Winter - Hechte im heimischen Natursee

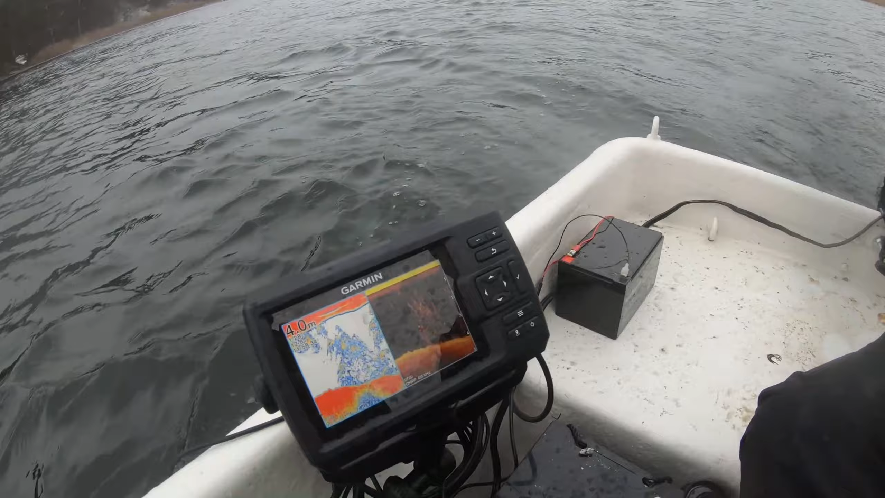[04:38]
Und zwar fischen wir jetzt hier gerade eine Kante runter, die mit viel Kraut versehen ist und wir vermuten
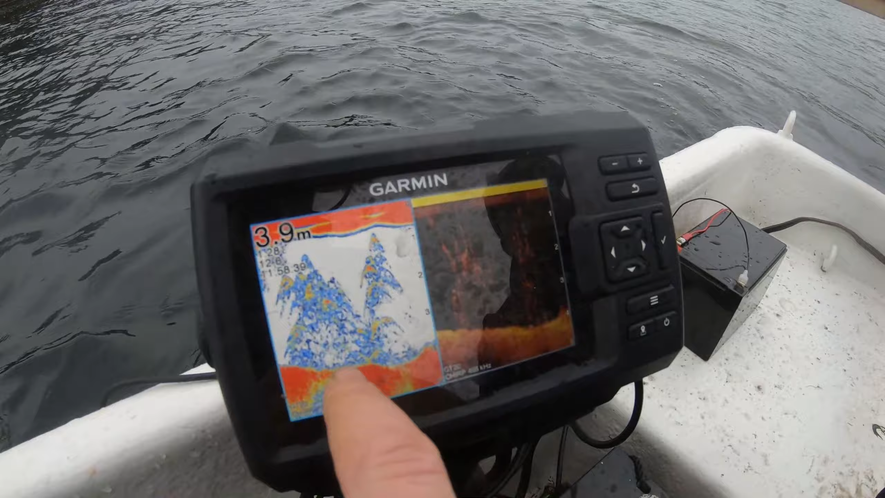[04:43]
On screen: depth 3.9 m
die Fische eben da drinne und wollen gleich uns am Ende der Krautgrenze hinstellen, um eben den kompletten Krautbereich mitzunehmen und den Köder relativ knapp über den Kraut geführt halt ja,
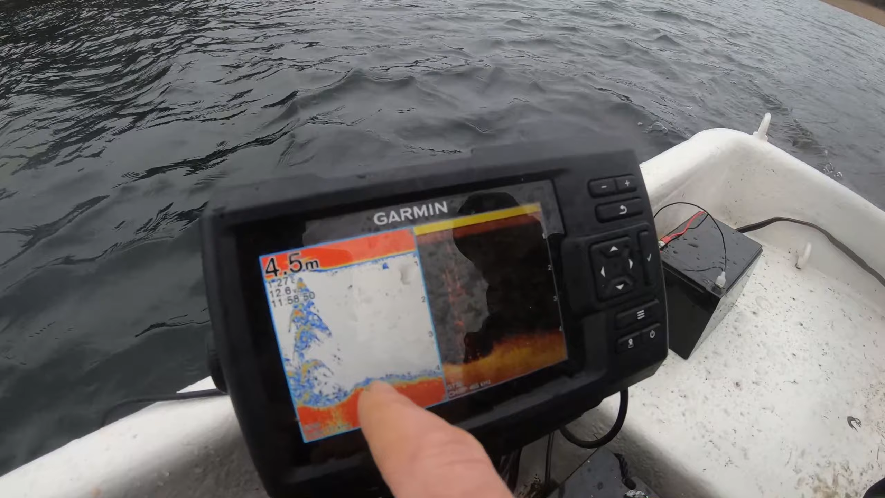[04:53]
On screen: depth 4.5 m
Richtung Boot zu fischen. Vielleicht steigt der eine oder andere ein.